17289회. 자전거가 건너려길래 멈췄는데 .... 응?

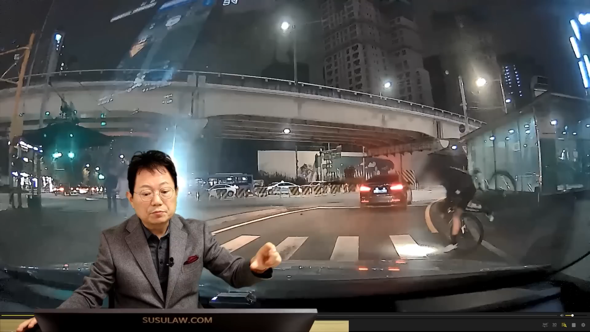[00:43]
이쪽에 보행자들이 오고 있어요. 보행자들이 오고 있으면 블박차 입장에서는 건너고 있는 또는 건너려는 보행자 있을 때는 멈춰야 되죠? 원래 여기서 저기 오네. 그럼 여기 멈췄더라면 사고는 안 났을 텐데. 그런데 멈추지 않고 가니까 자전거가 으아~! 이런 상황입니다. 누가 더 잘못했습니까?